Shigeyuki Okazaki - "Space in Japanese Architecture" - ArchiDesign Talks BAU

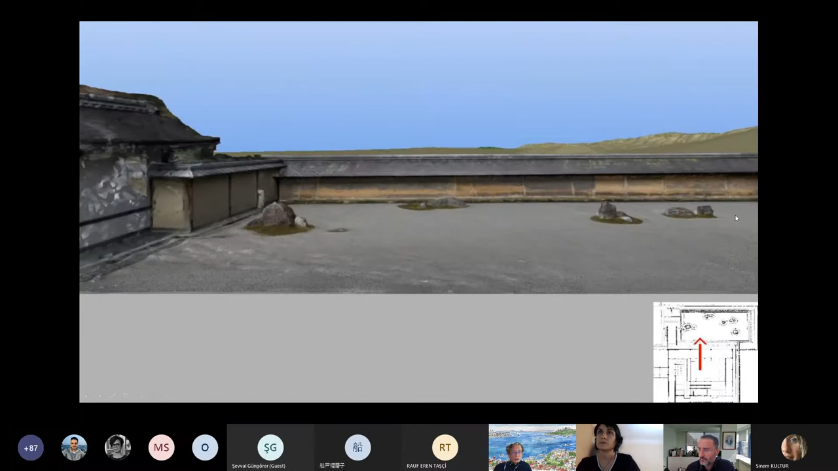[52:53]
we can just see that Otokoyama's hill up here. Also, this is another photo, and Otokoyama is here. And